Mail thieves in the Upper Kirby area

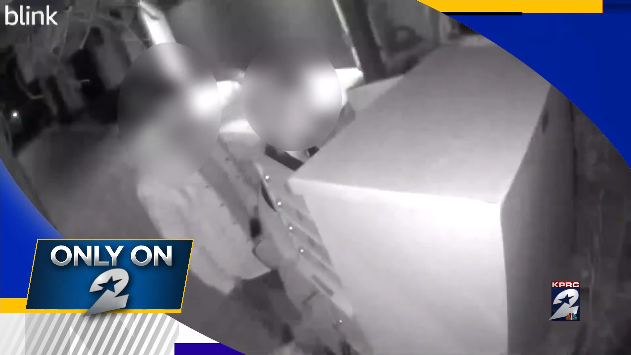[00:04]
Families in the Houston area community fed up with thieves taking their mail.
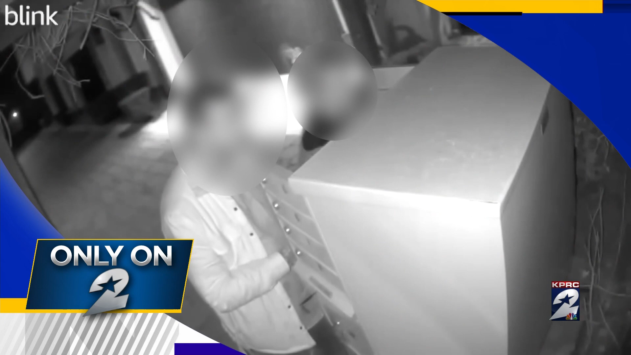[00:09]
Their suspicions confirmed this week when a surveillance camera caught those criminals in the act.